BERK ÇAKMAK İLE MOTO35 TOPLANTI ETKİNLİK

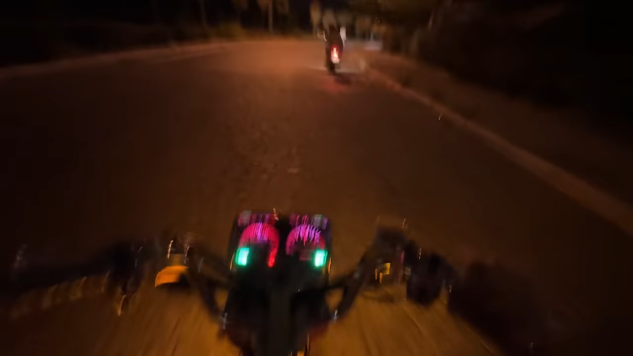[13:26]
Ben en arkadan en örken, en öne sürekli geçeceğim, adamları göstereceğim.
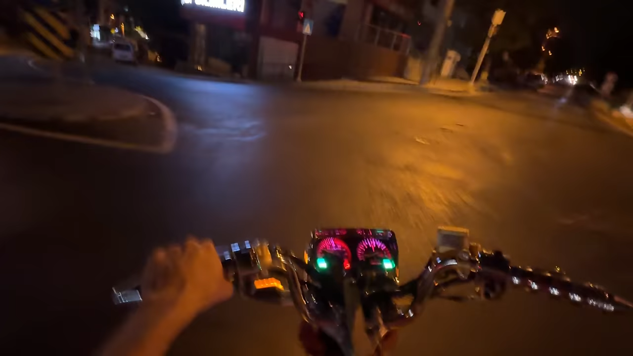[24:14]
Az daha gidiyorduk ha. Oğlum yanaş yanaş. Sen önden biri gönderiyor seni.